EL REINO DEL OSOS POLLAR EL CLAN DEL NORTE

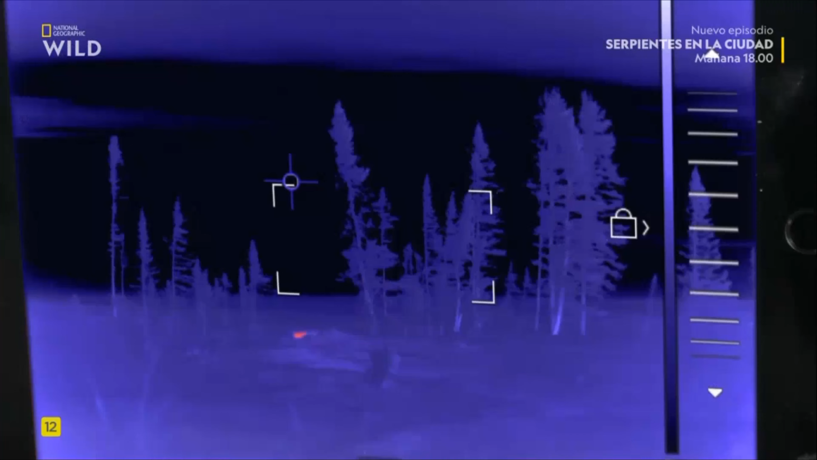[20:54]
guarida para parir Mejor no acercarse demasiado Una cámara sensible al calor Detectará si hay algún ser vivo Bajo toda esa nieve